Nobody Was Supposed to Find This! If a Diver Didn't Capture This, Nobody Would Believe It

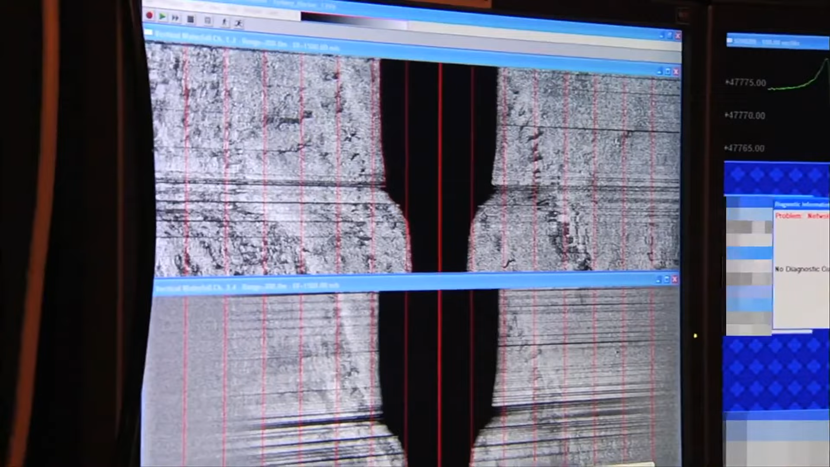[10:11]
In fact, it's all thanks to some advanced sonar technology that this expensive shipwreck was found.